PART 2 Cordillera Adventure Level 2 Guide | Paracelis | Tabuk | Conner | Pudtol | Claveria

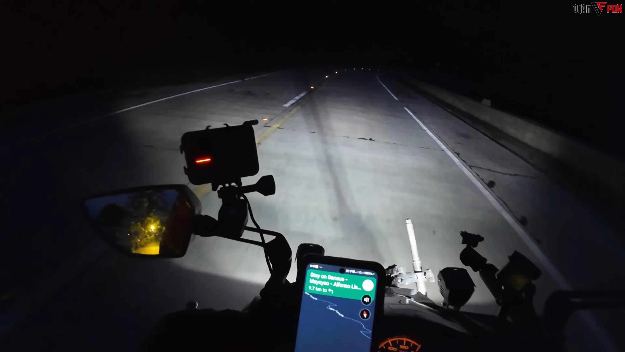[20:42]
Ganda nga. Baka ng mga unang-unang mga nag-level to nito. Ano pa to? Yung naabutan nila na ginagawa pa lang to. Pwede, possible. Kita ko yung sa gitna. Dati reflectorized na ano lang yung nasa gitna. Pinalta na ng ilaw.
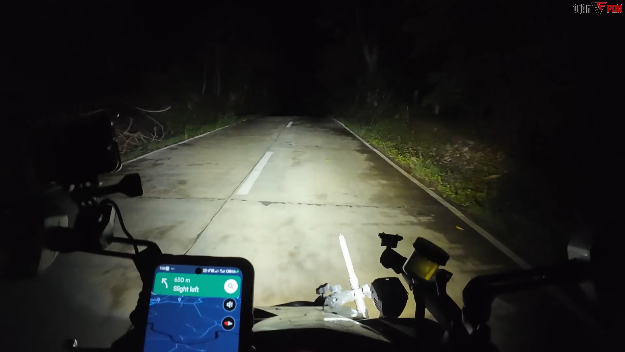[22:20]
Buti na lang at malakas ang ano natin, ilaw. Oh, kitang-kita na yung daan. Grabe. Ano tong sinusuong natin na daan na to?
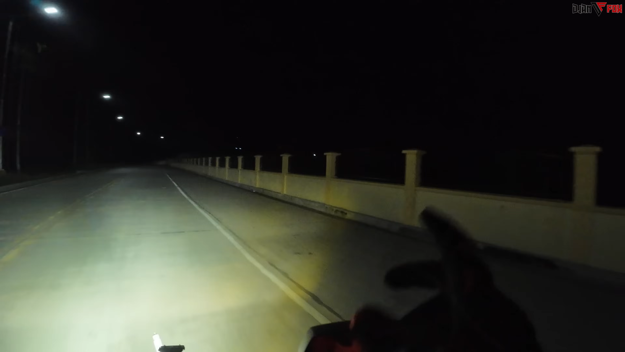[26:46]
Mukhang element, ano yata ito, school yata itong nasa kanan eh. Parang... Oh, school.
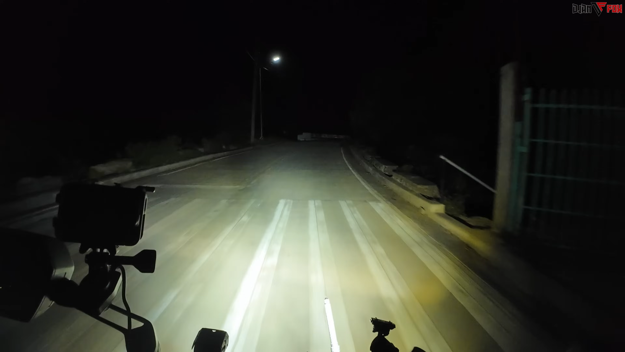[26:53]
Oh, oh tulay. Nakintulong talaga ng ilaw ko ah.
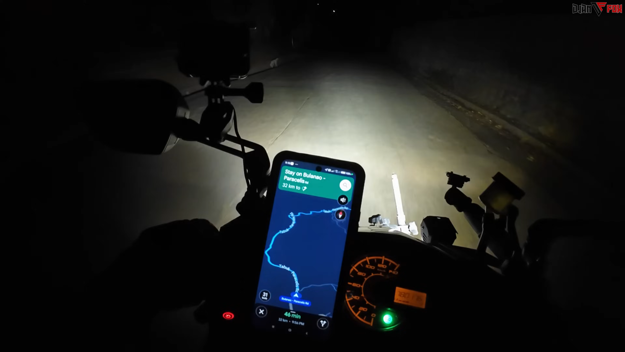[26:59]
Oh, yan ang dadaanan natin, oh. Tabok para sa Ellis Road ang tawag. Oh, yan, katulad yan. Dito, halos kapantay yung mga nakatanim na saging. Dito sa kabila, parang pababa. Kanina, pagkakain ng mismong... Hello? Ulalo? Oo. Ano? Parang inaantok agad ako kanina, parang gusto ko na matulog. Apahinga kasi. Kaya pag ano, ginawa ko kagad tong sa may chinwang, tapos sabi ko, tara na kagad at baka...
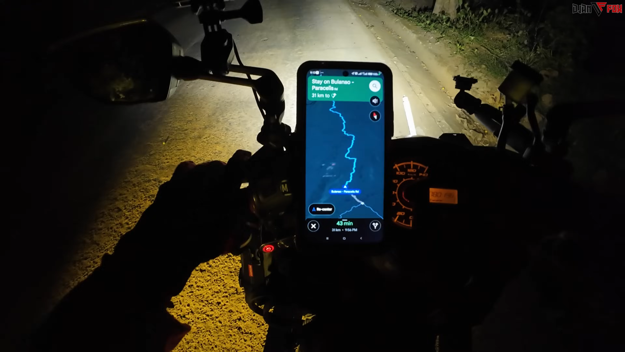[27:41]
Dumaretso pa yung antok eh. Pag bumababa sa motor, ganun din, no? Oo. Naantokin ka din. Walang, iba walang ganong ilaw dito, oh. Kalahati. Lagi, kalahati. Nalimutan namin magpagasolina muna. Di naman syadong kita eh. Minsan, di naman nasa, wala naman sa Google Map eh. Oo. Sige, check na lang natin mabuti dyan. 31 kilometers.
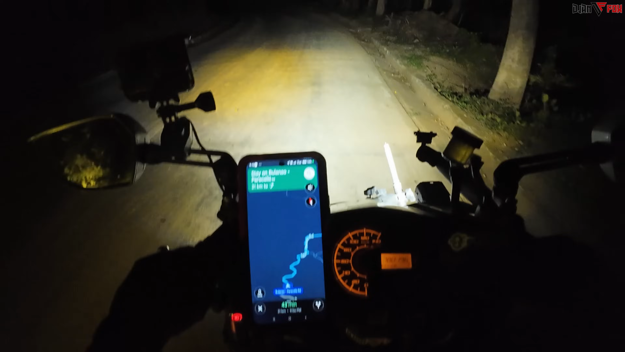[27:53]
Abot naman to, 31 kilometers. Oo. Yan kalahati pa eh. Oh, sige, diretso. 150, 75 kilometers yung aabuti natin, di ba? Oo. Kung nakaka-150 tayo per full tank natin. Diretso to, diretso. Sigurado naman siguro, meron doon sa Tabok at City yun. Ay, no, tingnan mo na may itsura ng daan, iba-iba na naman. Kaya nga, yun. Bali dito ka kung nasa bundok ka pa talaga o wala.
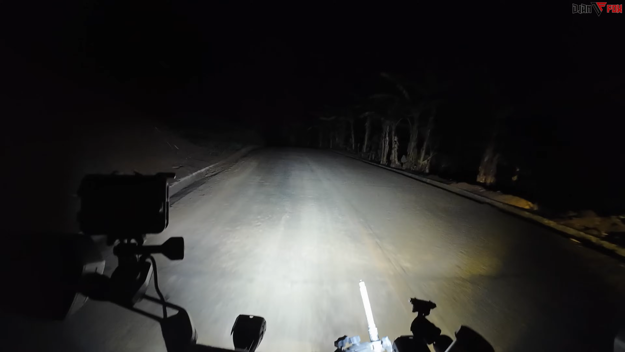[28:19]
pag gantong gabi na, no, hindi mo oo. Alam. Tapos yung nakikita mo sa paligid mo, halos, minsan magpapantay, minsan hindi magkakalibel. Oo. Ito, katulad nito, mataas, oh. Tapos kanina, tinignan natin, dalawang nasa gilid natin, parehas mababa, tayo nasa gitna, mataas. Oo. May rason, pabalikan pa natin sa sun. Oo, meron. Umaga, di ba? Oo. Medyo may siko din kurbada ba? Ito, solo na naman yung kalsada.
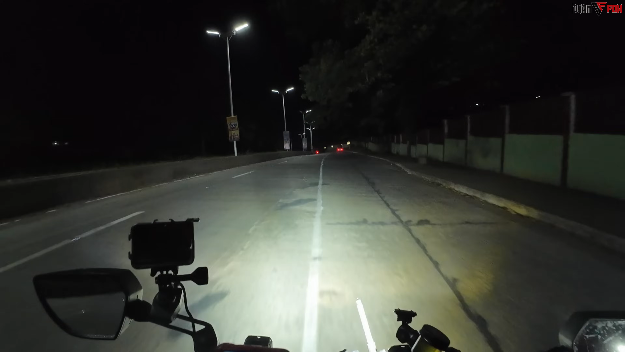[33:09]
pwede yung municipal hall or kung ano nakalagay, basta meron nakalagay doon na mismo na Tabuk. Pwede nga ano, I love Tabuk, ganun nakalagay. O kaya ayan, McDonald's, tapos meron nakalagay Tabuk. Syudad na nga to, may mga McDo tsaka ano eh, Jollibee, no? Oo. Ay, ito pala, ayun. I love Tabuk, ayun. Ayan pala eh. Kaya lang, tayo mga parada dyan.
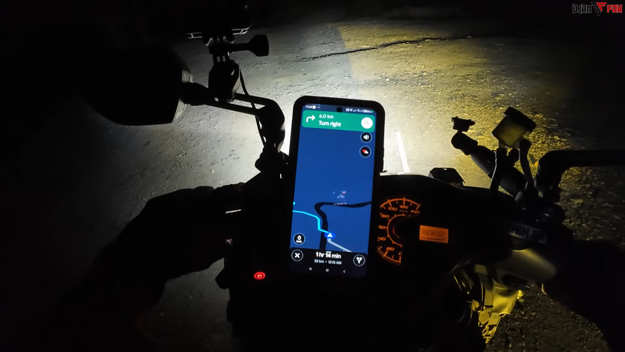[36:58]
Syudad na to, ha? Hindi, nandito eh. Tingnan mo naman dadaanan. Rough road na tatawid ng tulay. Ayun pala, tulay. Wala ko dito sa kabila dadaan eh.
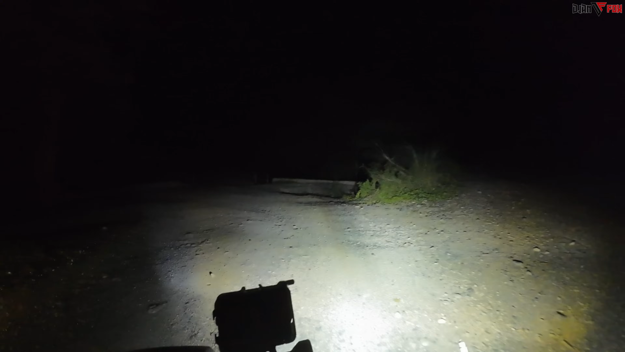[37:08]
Ito, kaliba. Tulay. Kala ko kung saan na tayo dinala eh.
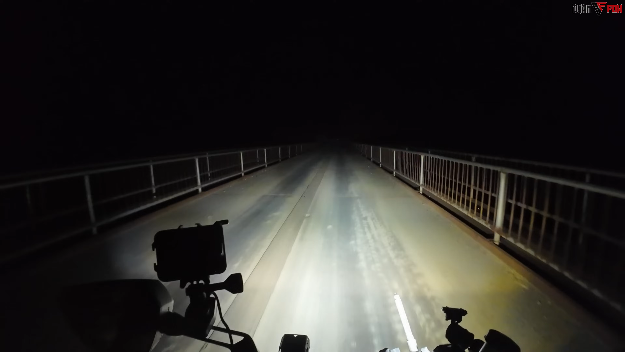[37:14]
Tawid ng tulay. Hopya. Rough road. Ang daming gamo-gamo. Palsada na ulit. Akyatin. Walang yamo. Gapang. Highest point ulit. Walang yung yan. Tarik. Sige, nasa bundok na naman tayo? Tayo nating bundok. Tayo no, kabilaan.
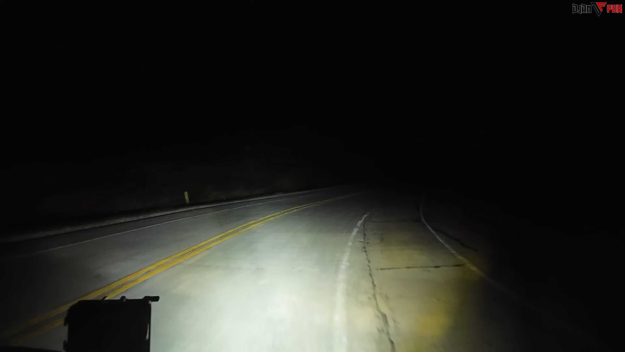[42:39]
Sana mo tayo sa gilid o. Ito. Bangin yan eh. Hindi eh, rin nakaliwa ako. Loko ka kasi lagpas ka na. Layo mo na. Ay, layo ko na. Ay, putang na. May baka bigla. Ang sabahan niya biglang nakabuli yung mga ganyan no. Bakit nakakawala yung baka nila? Di ba lumalayo yung mga yan? Hindi, nahayanan yan dito. Malamig na yan dito. Mahangin dito. Bihira nga na dito. Waiting shed. Pero may mga space din sa kanan, no?
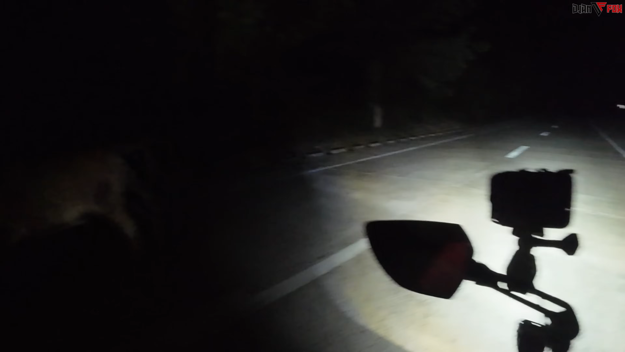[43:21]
Kung nasa ibang lugar kayo, putol yung mga paa nyo. Mahal kaya yung mga pata ng mga yan. Baka. Sa Lucena, ninanakaw yung mga ganyan eh. Pinuputo lang yung mga pata. Ito na nakakita eh. 16 kilometers na lang sana yung lalo. Pero pagpabukas na yan, aba. Gusto ko nang magpahinga din. Hingin nga lang ng mga aso rin ito. Kaya nga eh. Ay, yung kabila. Mahala sila.
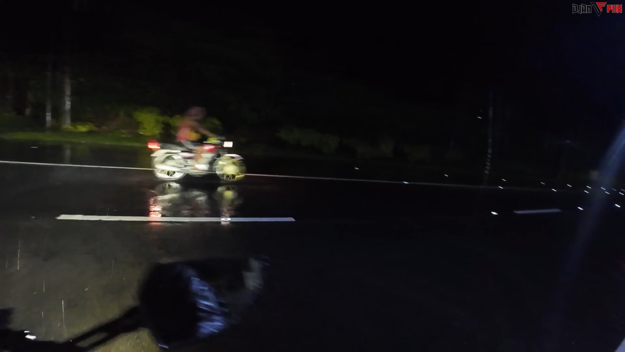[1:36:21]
Kalangan, yata yung lugar na to. 7 kilometers to go, inulan pa. Ewan ko lang, makakapag-picture kami ngayon dun sa mismong welcome arch ng Claveria. At sigurado madilim. Baka hindi rin makita pag nag-picture kami dun. Mababasa pa yung passport namin. At least ito namang ulan na to na sinusuong namin. Eh, mas mahina kaysa dun sa kanina. Yung kanina, buhos talaga eh.